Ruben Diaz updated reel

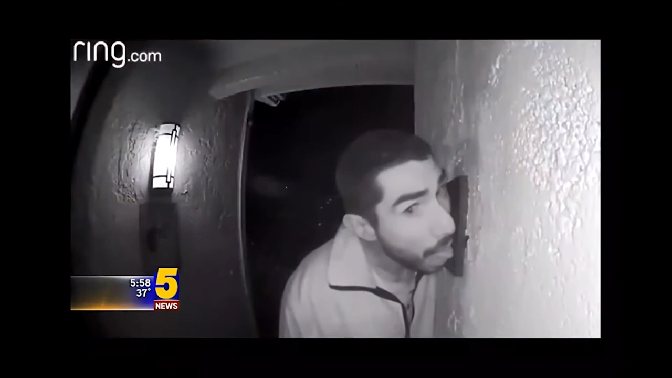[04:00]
This man in California was caught on camera licking a family's doorbell. What are you doing, bro?
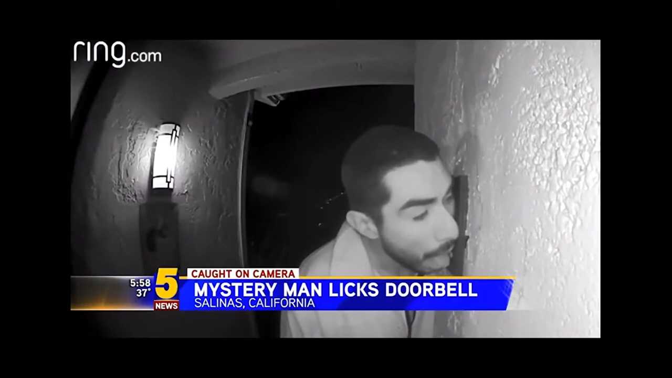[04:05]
He's been building around the yard for like three hours. Cameras also reportedly caught the man relieving himself.